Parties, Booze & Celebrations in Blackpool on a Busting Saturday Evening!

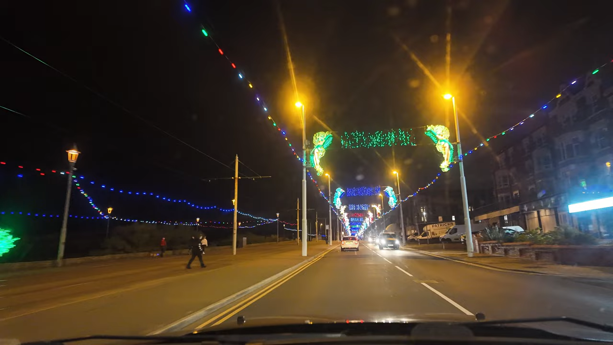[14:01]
ride towards the start of the lights on Redback Road so we'll just take a bit of a ride towards the start of the lights and also the Genting Casino because they certainly are amazing and yeah there's certainly all
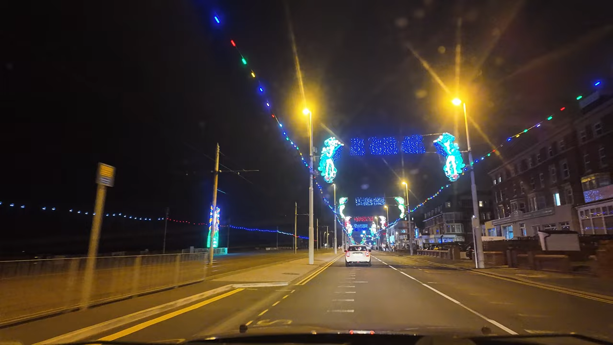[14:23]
the huge hotels the cliffs the Savoy and also the Genting Casino and yeah there's certainly nice these ones